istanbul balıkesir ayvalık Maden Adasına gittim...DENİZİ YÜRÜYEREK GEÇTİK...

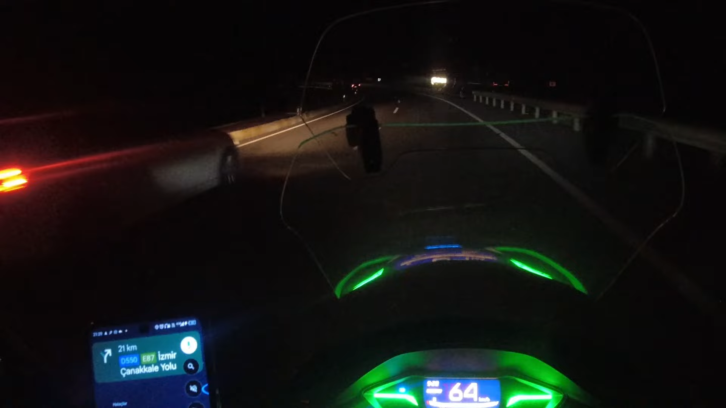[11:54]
Yemek falan yedik, dinlendik. Biliyorsunuz ki motorla seyahat etmek biraz yorucudur arkadaşlar. Şimdi fazla ışıklandırmanın olmadığı bir yolda, biraz da virajlı bir yolda devam ediyoruz. Ayvalık'a 70 kilometre kaldı.
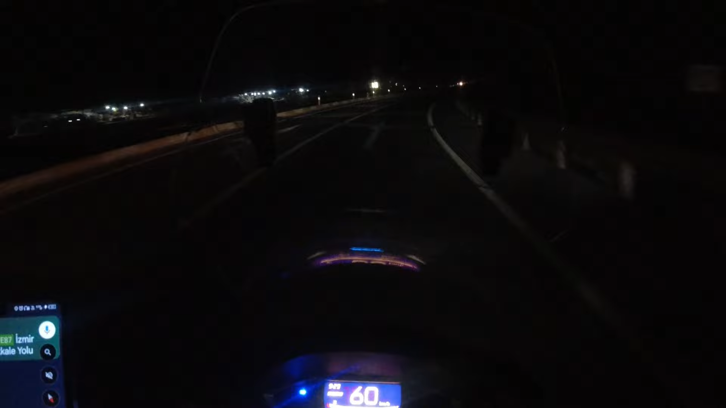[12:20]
Yolumuz az ama gece görüşümüz kısıtlı olduğu için ve yollar çok virajlı olduğu için hızımızı biraz düşürerek temkinli şekilde gitmekte fayda görüyorum. Ne kendimi ne işimi tehlikeye atmanın bir mantığı yok. O yüzden aceleye göre bir şey yok. Yavaş gidelim, sakin gidelim ve gideceğimiz yere varalım.
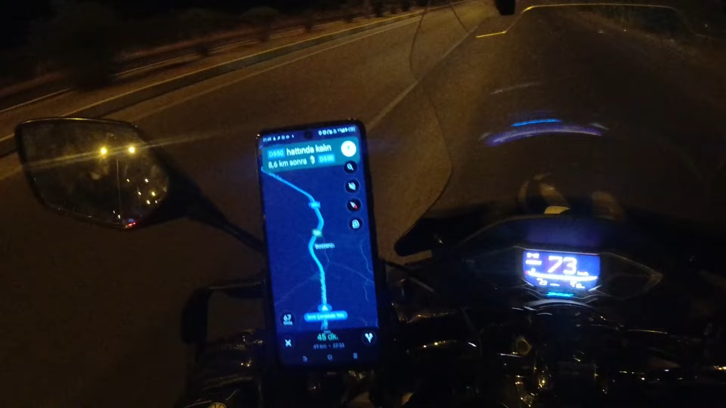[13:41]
Evet, Ayvalık'a 49 kilometremiz kaldı kamp alanımıza. Evet arkadaşlar, kamp alanına 7.8 kilometre kaldı.
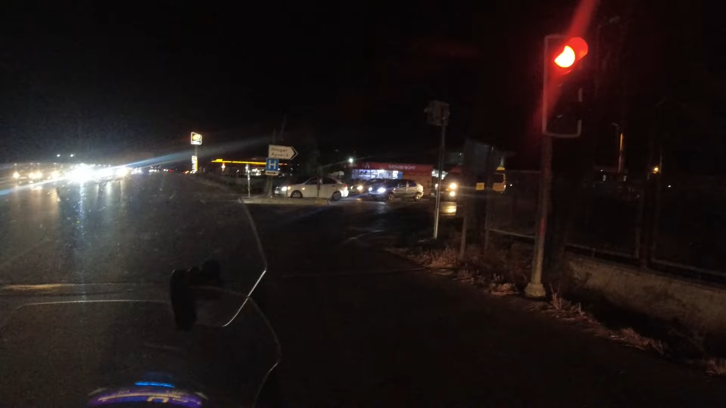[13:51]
Gelmek üzereyiz neredeyse. Yaklaşık olarak 10 dakikalık bir yolumuz var. Sabırla, kendimizi riske atmadan, tecrübeli bir şekilde yolu izleyerek, trafiği izleyerek geldik. Kamp alanına geldik. Gece şarjımız bitti, o yüzden çekimi tamamlayamadım.